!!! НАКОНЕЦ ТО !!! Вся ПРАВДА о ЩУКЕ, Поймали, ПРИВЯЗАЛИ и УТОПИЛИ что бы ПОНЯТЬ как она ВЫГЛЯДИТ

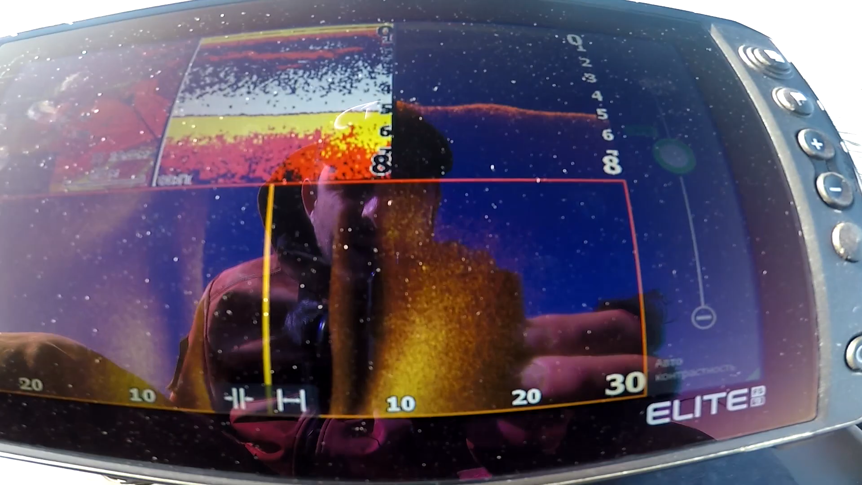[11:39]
вот наша подружечка на 800 чистоте ребят
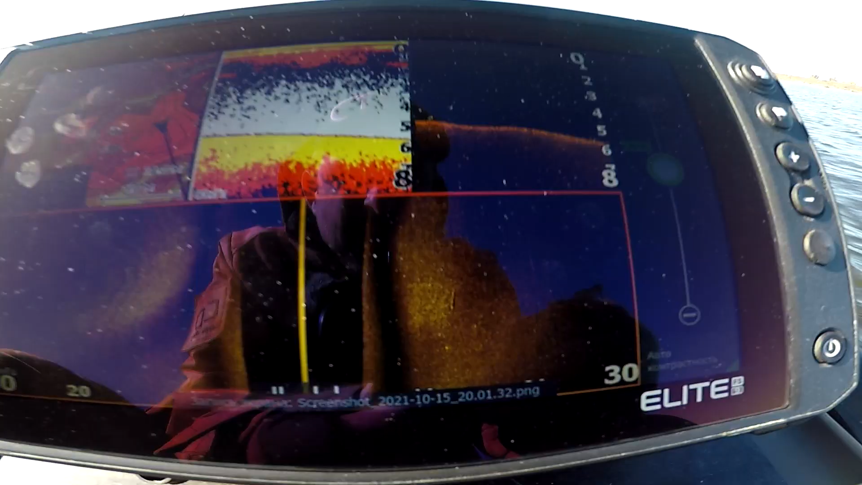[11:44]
немного веселее рисует это четко мы видим
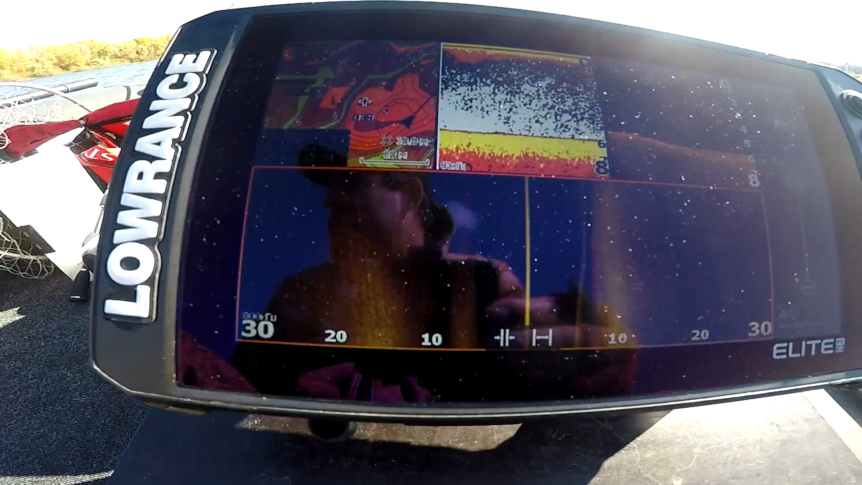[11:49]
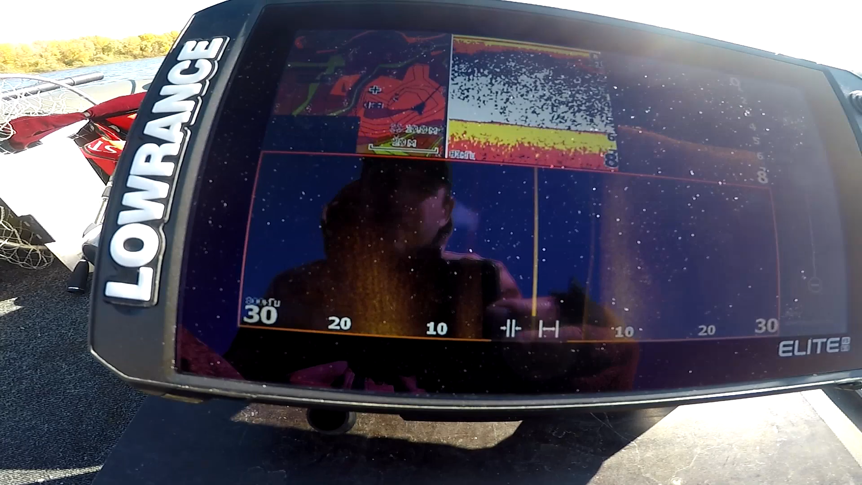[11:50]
и вот она друзья наша
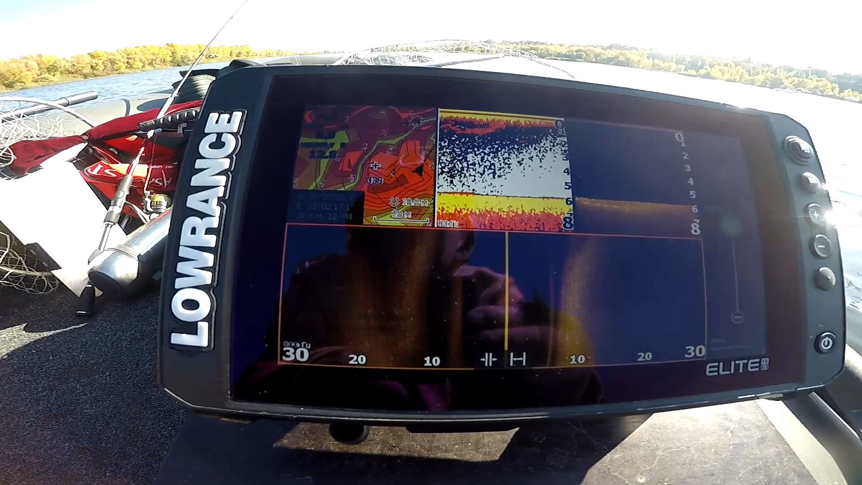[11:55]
подружанька за скриним вот это вот она
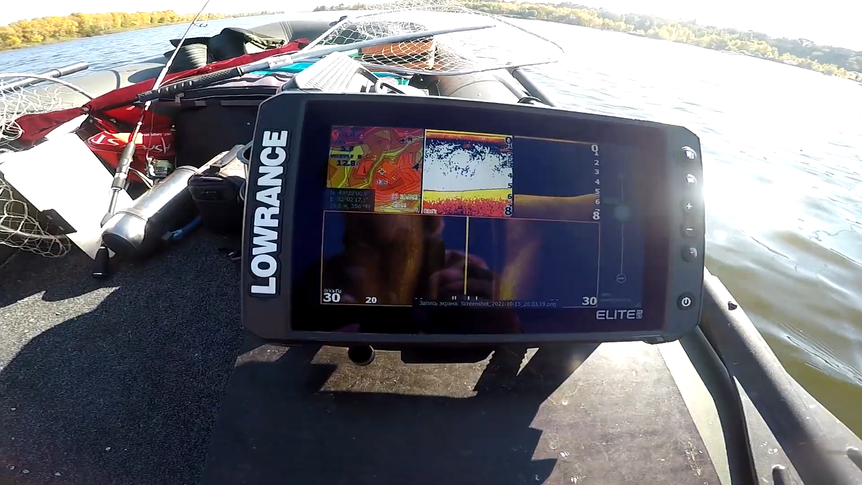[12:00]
переходит дело друзья к боковым лучам всем очень больно уж интересно посмотреть как выглядит рыба в боковых лучах потому как мы можем ее найти на расстоянии 20-30 метров без разницы смотрите вот это вот карта я прошел заходил со стороны и вот первый раз я со стороны отрисовал щуку на расстоянии 18 метров но и сам
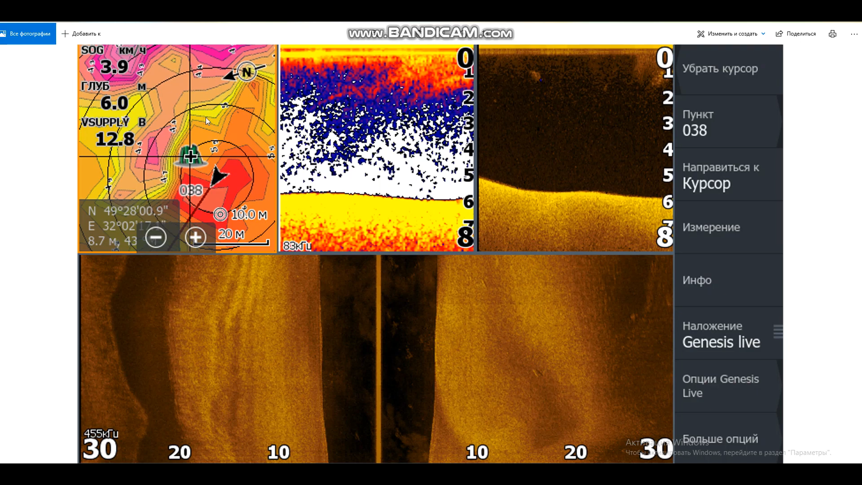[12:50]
On screen: depth 6.0 m, speed 3.9 km/h
меня нарисовала щуку вот таким вот образом то есть это одна и та же щука просто зашел как бы сказать по полу кругу вот теперь друзья на расстоянии 12,3 метра как показывает нам координаты мы в правом боковом луче можем видеть щуку которая максимально прижата к одну об этом говорит расстояние тени от подсветленного тела вот это вот наша щука она стоит вдоль луча который на лодке и отдает тень таким образом
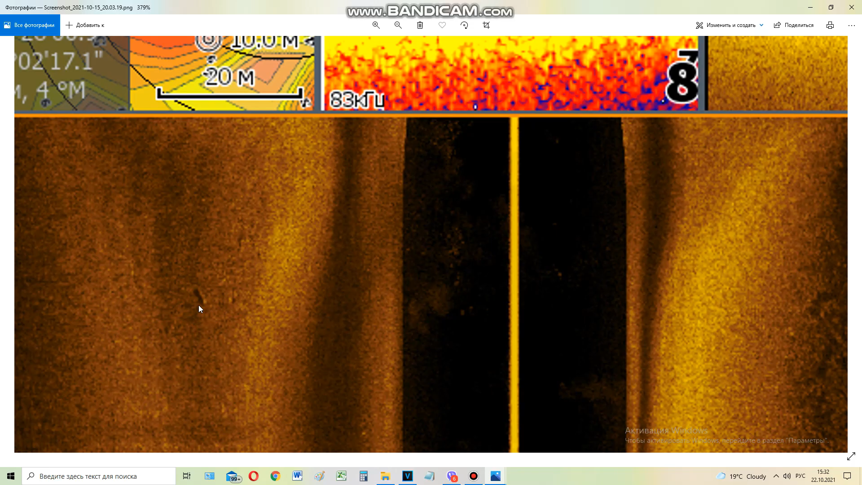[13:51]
пожалуйста 18 метра мы немного под другим углом видим нашу щуку это наш объект немного прижат при скорости в 45 километров в час мы видим такую щуку если будет 3 километра в час она будет немного большего размера вот как то так щука также прижата к одну и отдает тень немного по другим ракурсом забегая наперед друзья хочу вам сказать так если из не из определенного количества проходов у нас не всегда было
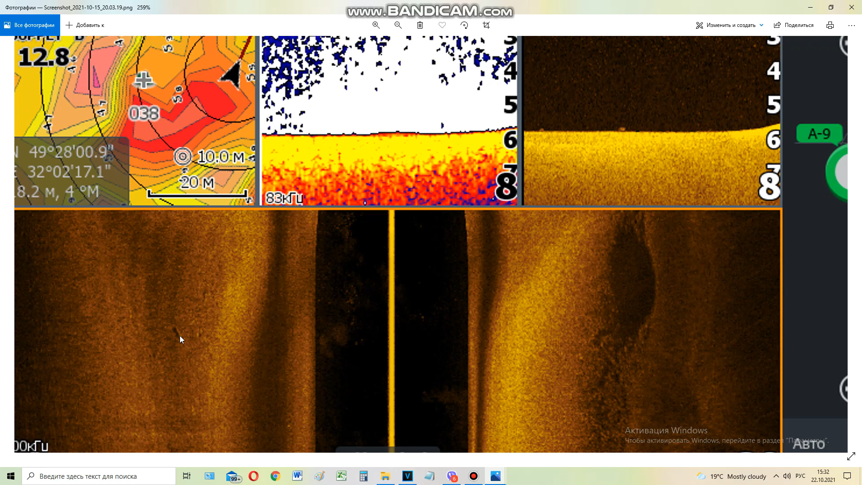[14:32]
щука обнаружено почему вот к примеру если у нас щука стоит вдоль луча мы отчетливо видим черточку то что светится и отдаётся тень от щуки если же щука будет стоять перпендикулярно к лучу мы можем видеть только точечку от которой не будет тени и определить что это щука будет невозможно поэтому если вы знаете что здесь перспективное место вам нужно ее пройти и вдоль и в поперек открываете лучи по 30 метров
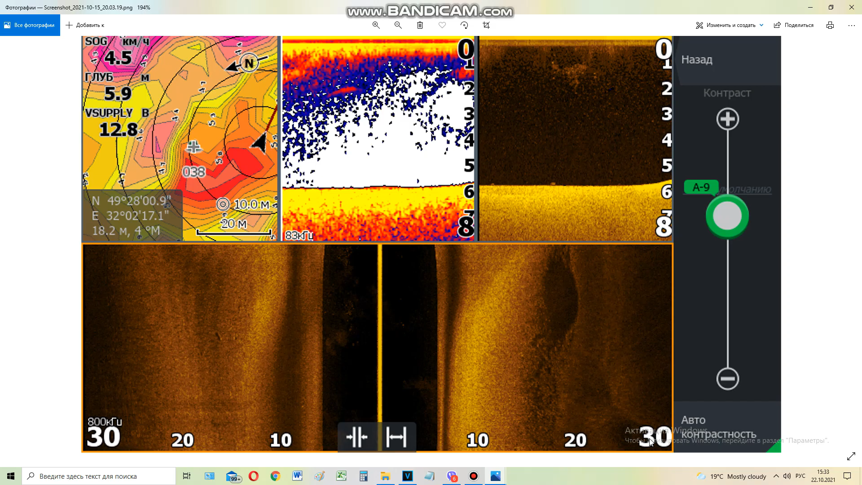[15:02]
и вуаля находите щуку вот такой вот друзья эксперимент мы сегодня с вами провели надеюсь вам эксперимент